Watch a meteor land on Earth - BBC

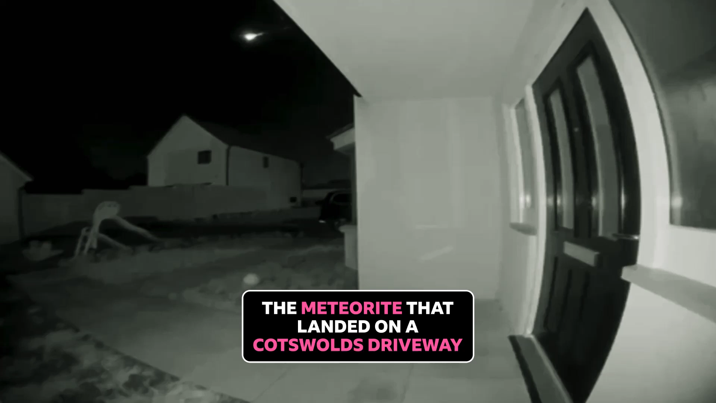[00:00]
What exactly is this and where exactly did it come from?
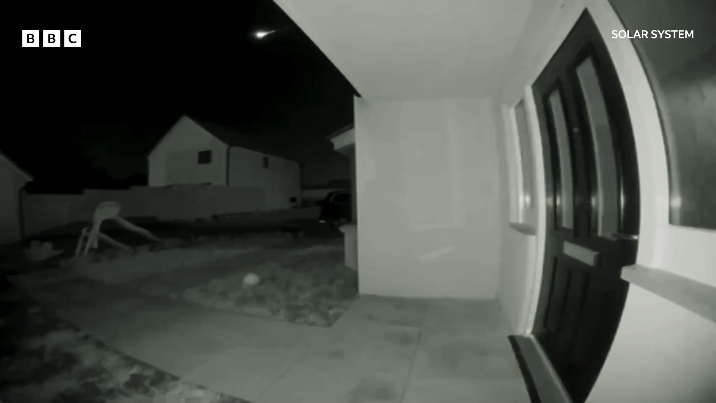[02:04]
Doorbell and CCTV cameras never sleep.